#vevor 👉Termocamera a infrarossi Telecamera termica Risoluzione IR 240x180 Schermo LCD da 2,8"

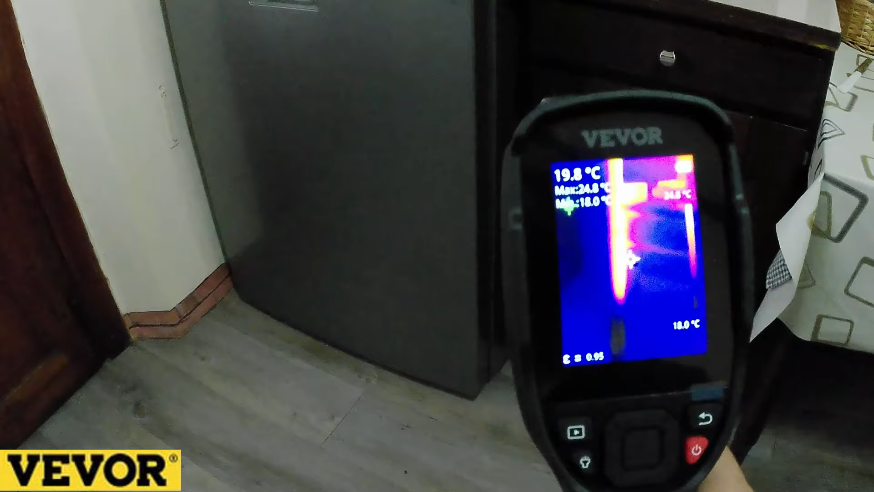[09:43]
On screen: spot 19.8°C
eppure non sono gradi importanti sono 25 gradi nel punto diciamo
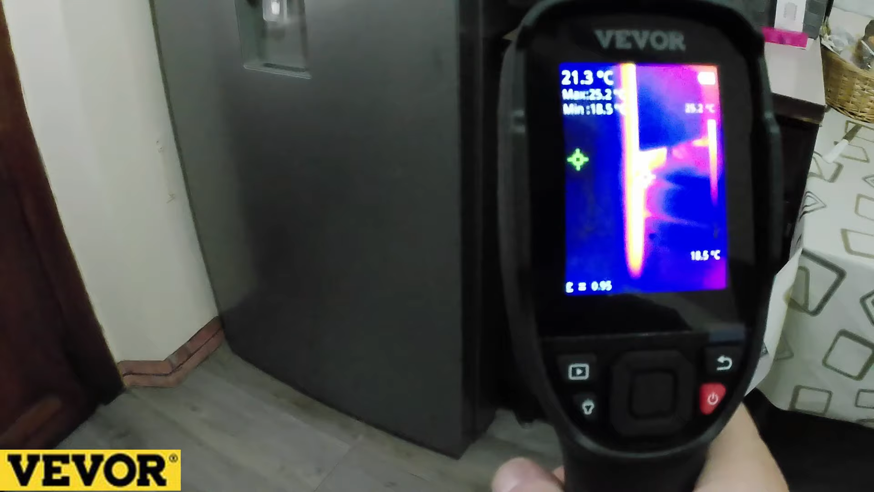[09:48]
On screen: spot 21.3°C, min 18.5°C
di maggior calore ma questo è quello che rileva la
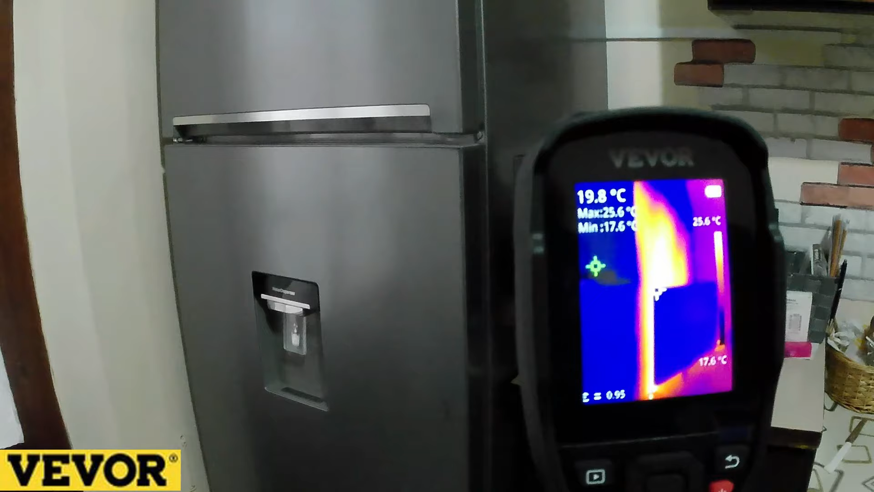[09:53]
On screen: spot 19.8°C, max 25.6°C, min 17.6°C, scale top 25.6°C, scale bottom 17.6°C
nostra pistola termica ed è molto interessante qui adesso siamo nel locale
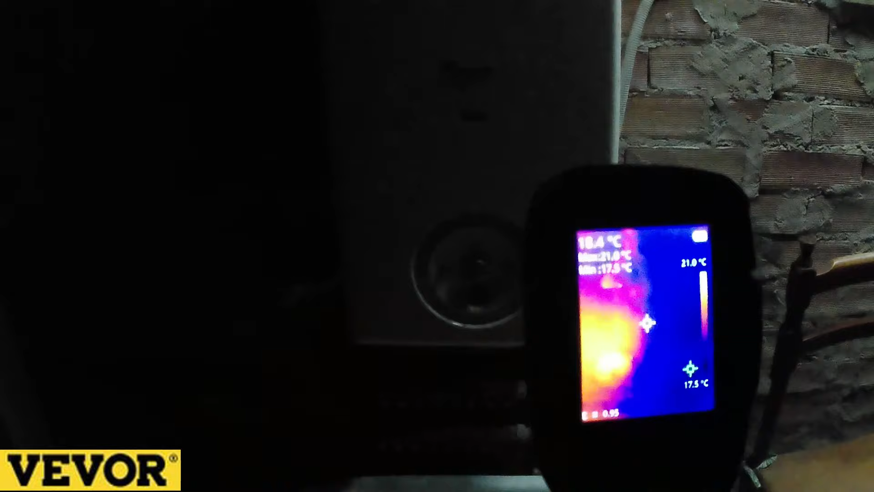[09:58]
On screen: spot 18.4°C
caldaia come potete vedere la caldaia è ancora leggermente
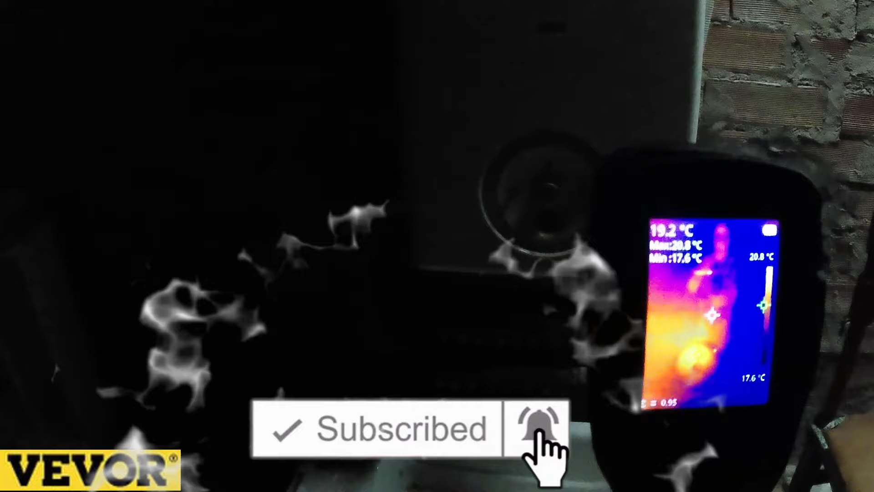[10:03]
On screen: spot 19.2°C, scale bottom 17.6°C
tiepida perché è stata accesa alcuni minuti fa questo è un altro
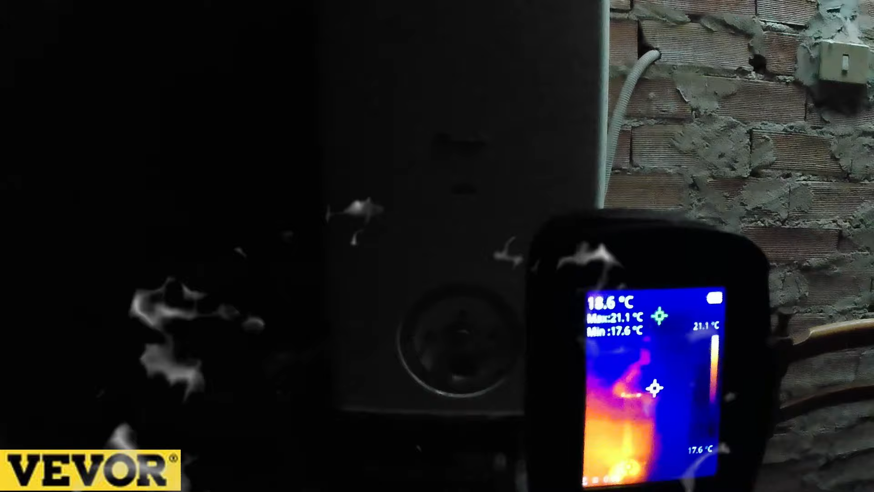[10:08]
On screen: spot 18.6°C, max 21.1°C, min 17.6°C, scale top 21.1°C, scale bottom 17.6°C
esempio e qui abbiamo l'utilizzo anche della famosa lampada
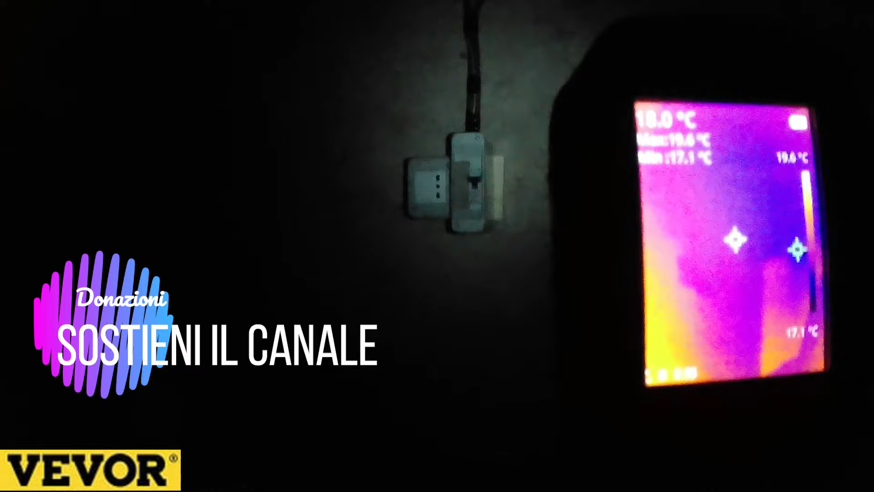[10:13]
di illuminazione vedete se siamo in una zona buia dove non abbiamo l'illuminazione abbiamo anche
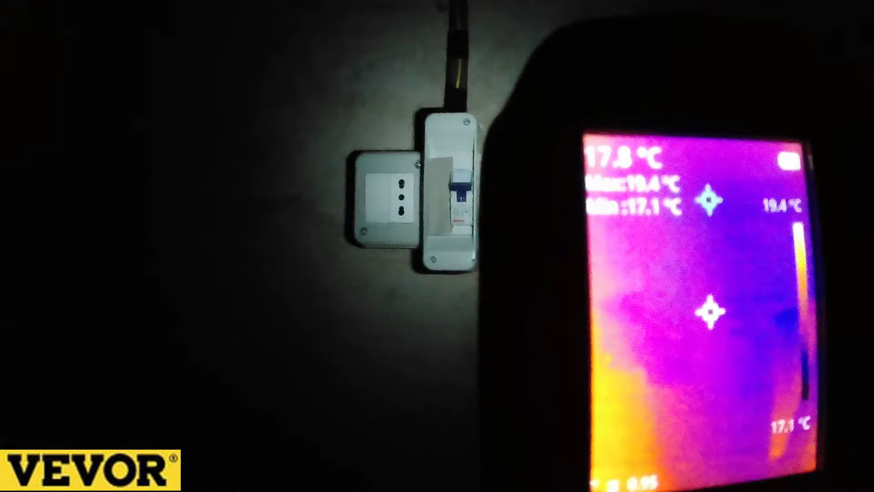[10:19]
On screen: max 19.4°C, min 17.1°C, scale top 19.4°C, scale bottom 17.1°C
questo sistema che è molto molto comodo qui abbiamo un interruttore
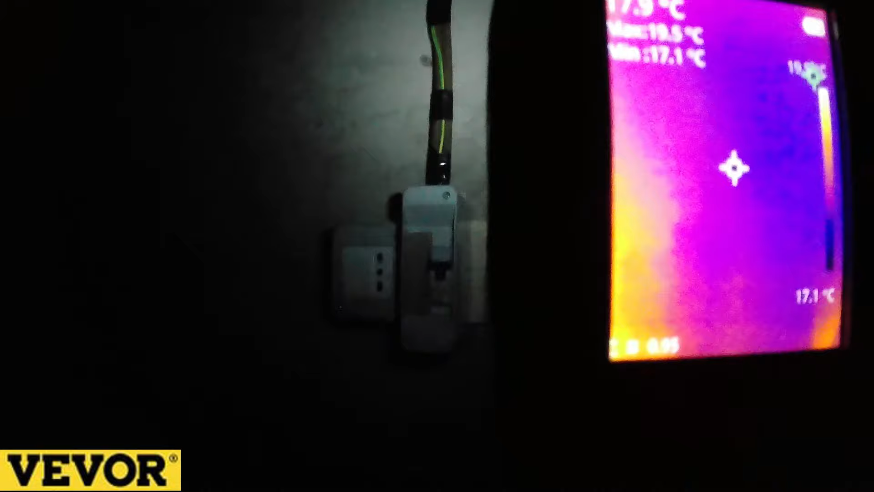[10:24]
On screen: scale bottom 17.1°C
dove passa la linea principale che va all'interno della cucina della
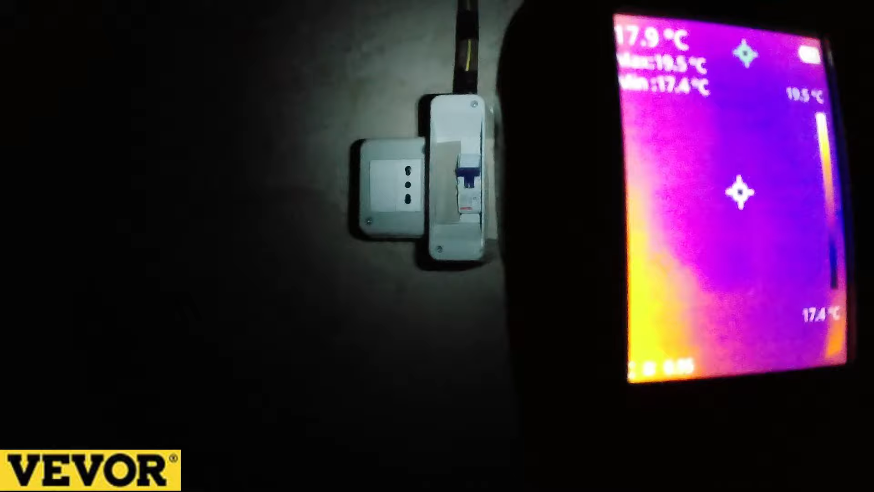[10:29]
On screen: spot 17.9°C, max 19.5°C, min 17.4°C, scale top 19.5°C, scale bottom 17.4°C
casa e come potete vedere è tutto freddo perché in questo momento c'è solamente il frigorifero acceso piccolo
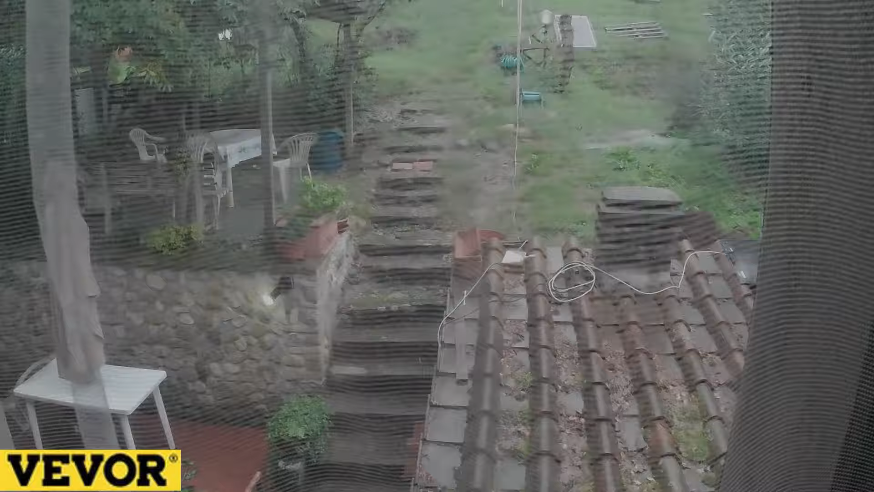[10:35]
scorcio dall'esterno come potete vedere l'unica parte diciamo calda sono
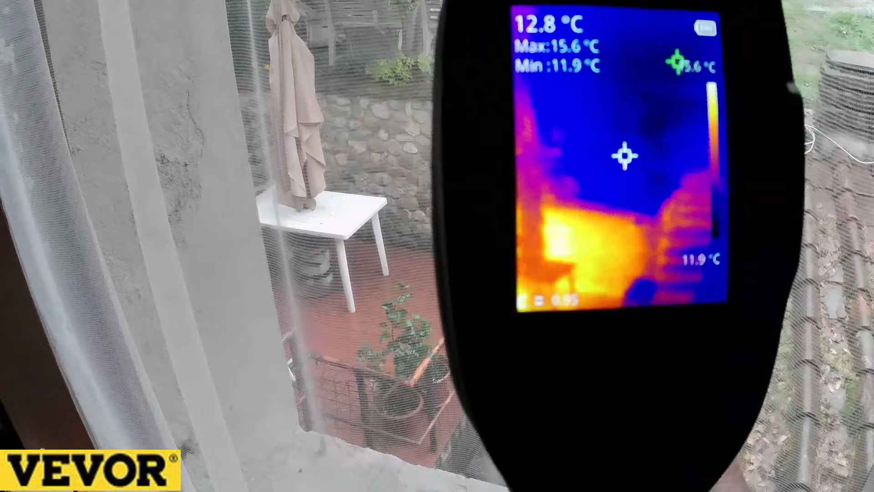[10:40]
On screen: spot 12.8°C, max 15.6°C, min 11.9°C, scale bottom 11.9°C
le parti irraggiate dalle luci dei lampioni che sono ancora accese
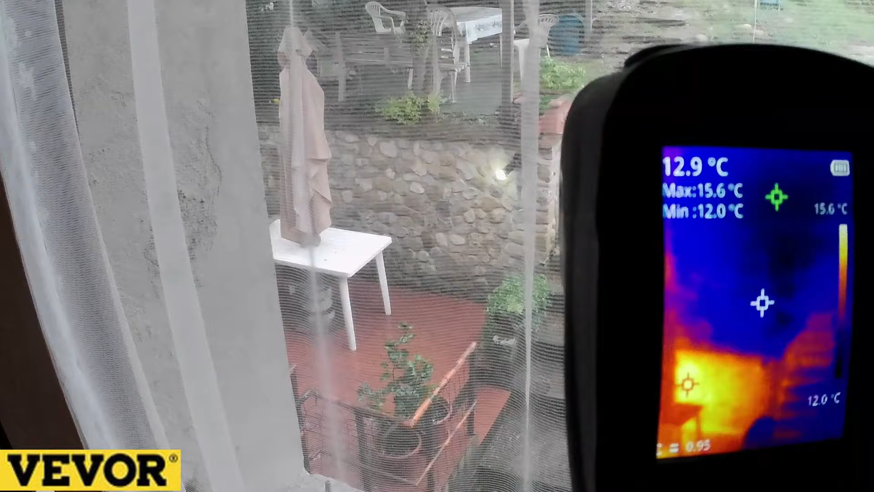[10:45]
On screen: spot 12.9°C, max 15.6°C, min 12.0°C, scale top 15.6°C, scale bottom 12.0°C
nonostante sia giorno perché abbiamo una giornata completamente piovosa quindi non
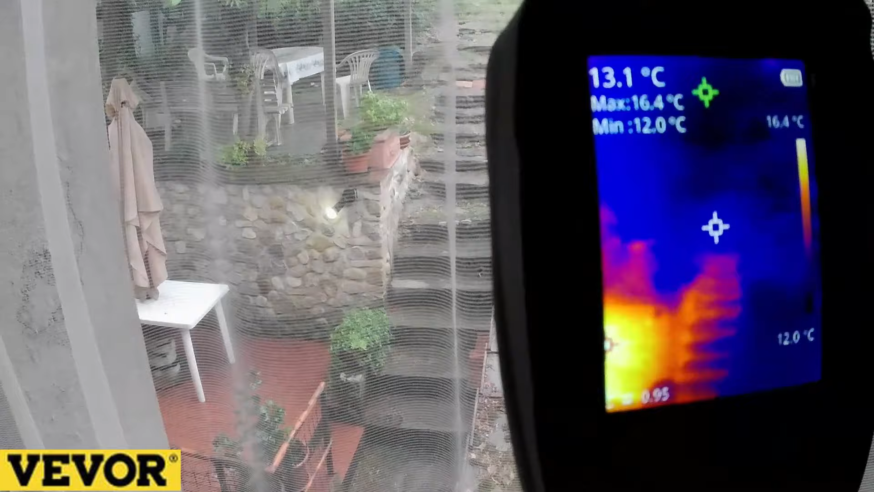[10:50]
On screen: spot 13.1°C, max 16.4°C, min 12.0°C, scale top 16.4°C, scale bottom 12.0°C
abbiamo produzione fotovoltaica in questo momento ma la nostra telecamera termica
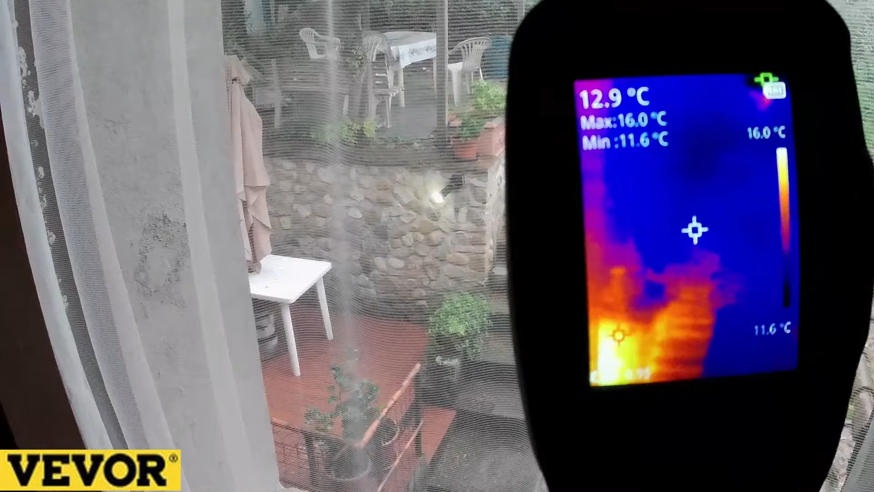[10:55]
On screen: spot 12.9°C, max 16.0°C, min 11.6°C, scale top 16.0°C, scale bottom 11.6°C
questo lo rileva vedete il calore che c'è comunque nelle vicinanze dei lampioni come potete vedere 13-16 gradi
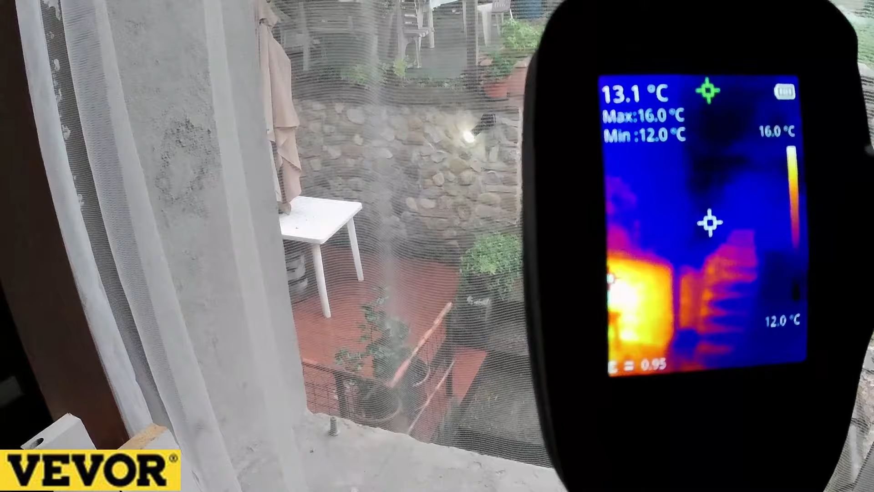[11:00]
On screen: spot 13.1°C, max 16.0°C, min 12.0°C, scale top 16.0°C, scale bottom 12.0°C
e qui siamo nel nostro locale tecnico dove
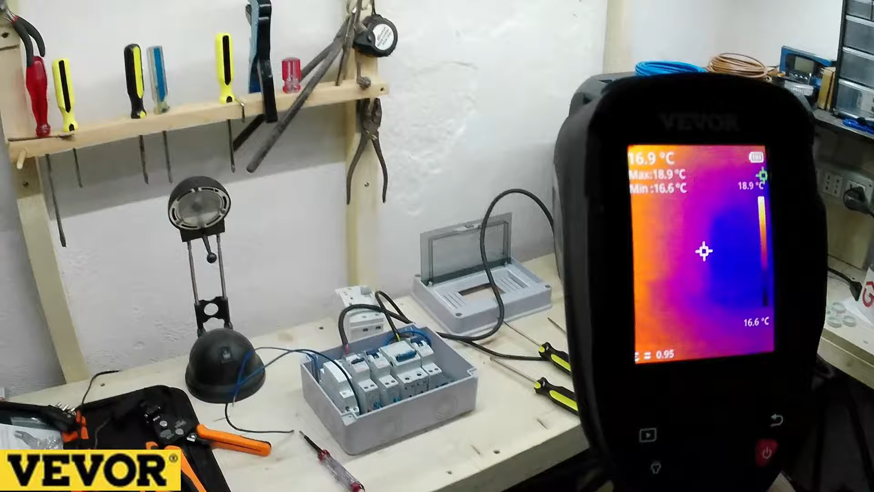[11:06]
On screen: spot 16.9°C, max 18.9°C, min 16.6°C, scale top 18.9°C, scale bottom 16.6°C
abbiamo tutti i nostri apparecchi ma ovviamente oggi essendo una giornata piovosa non abbiamo
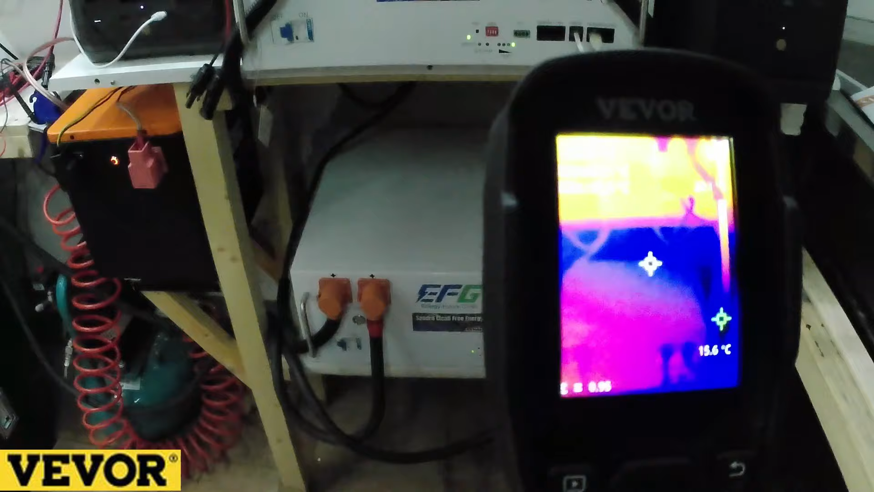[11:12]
rilevamenti di calore superfluo vedete anche le batterie sono fredde
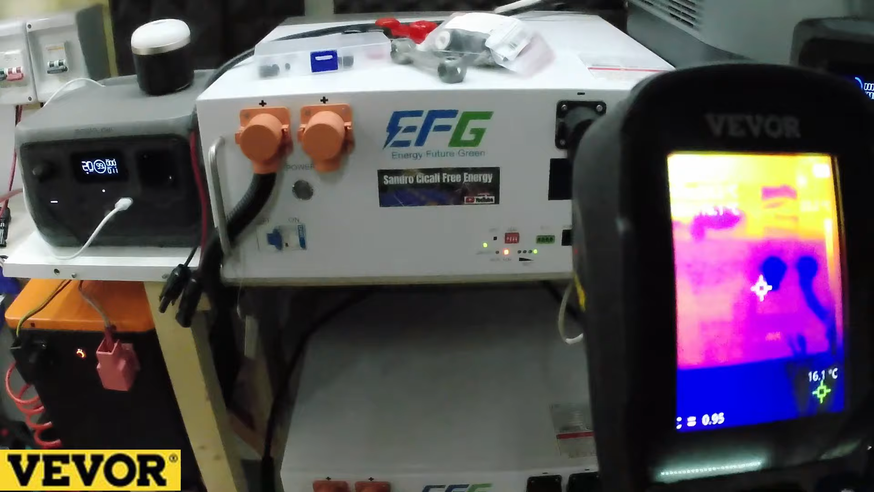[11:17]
qui abbiamo anche l'altra batteria che è fredda siamo in una situazione ovviamente di scarica qui